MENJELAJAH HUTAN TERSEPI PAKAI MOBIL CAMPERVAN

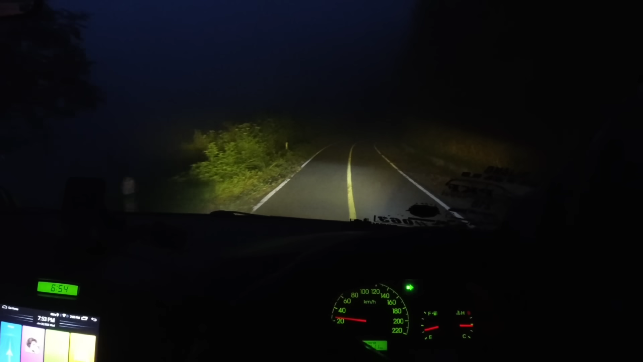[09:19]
Orang nggak ada soalnya kan? Iya, orang nggak ada. Kita harus pakai lampu tembak ya, baru bisa kelihatan jalannya.
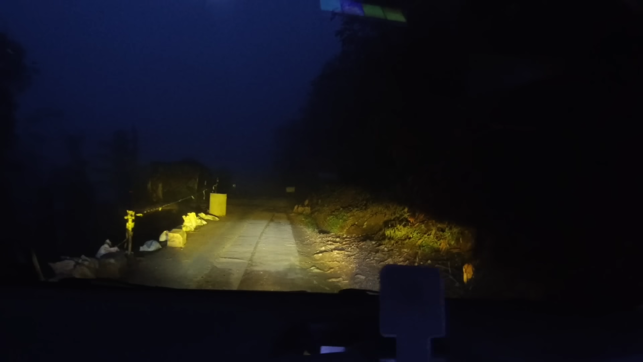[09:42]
Memang suasananya agak apa ya? Agak seram juga ya.
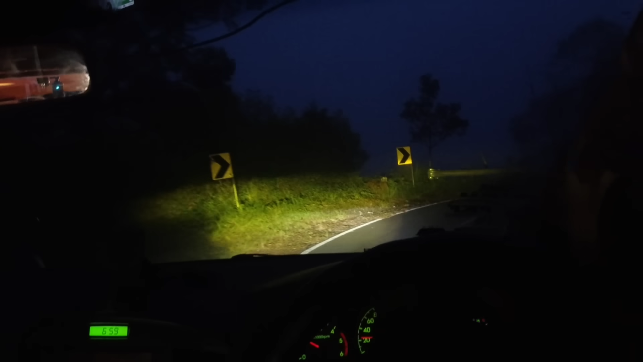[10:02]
Mungkin karena sepi nih. Aja, iya, karena nggak ada orang. Pulang hari maghrib. Iya, hari maghrib. Turun,
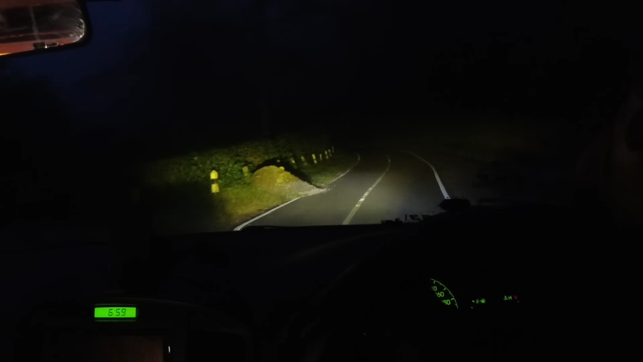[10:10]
jalan kan. Iya. Jadi agak serem sedikit. Kalau ada keluarga aja ini. Iya. Aku di hutan pula lagi kan.
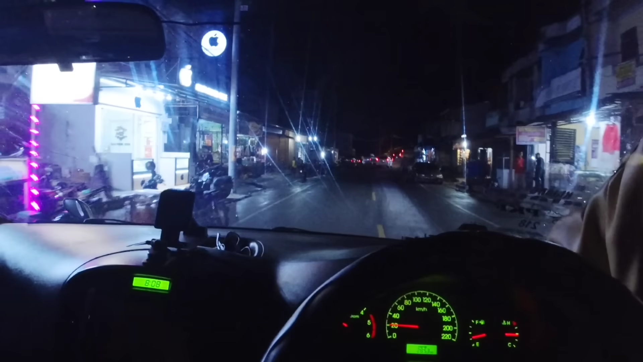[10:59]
Akhirnya kita sampai juga di daerah Takengon. Ini malam nih kita mau isi minyak dulu ya,
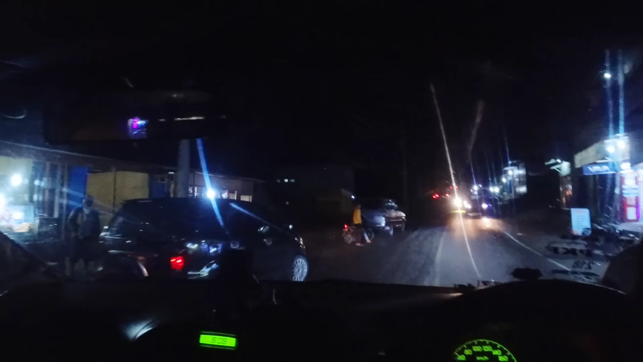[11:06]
minyak kita udah habis, udah di bawah separuh.